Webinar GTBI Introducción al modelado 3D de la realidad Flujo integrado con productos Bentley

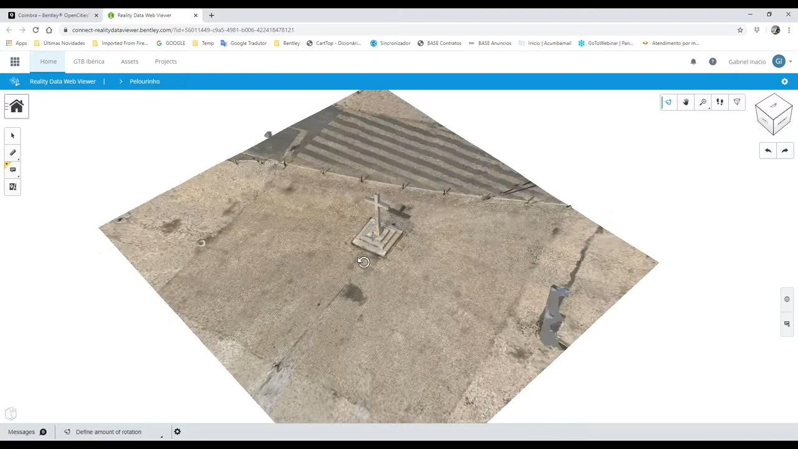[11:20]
e creo que impresiona el nivel de detalle no sé si